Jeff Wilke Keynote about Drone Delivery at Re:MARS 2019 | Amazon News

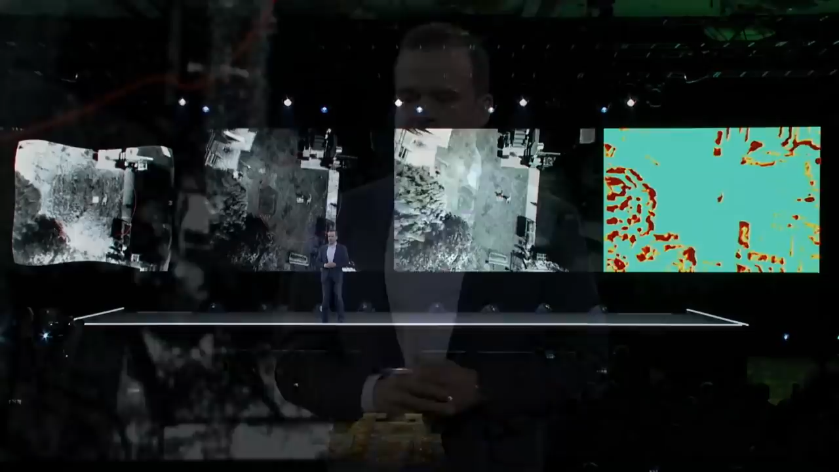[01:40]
The down-looking sensors view, the delivery area with obstacles, and output from the detection algorithms. On the left side, you see the network-based detections on both thermal and gray level images. And on the right side, the stereo vision-based detections.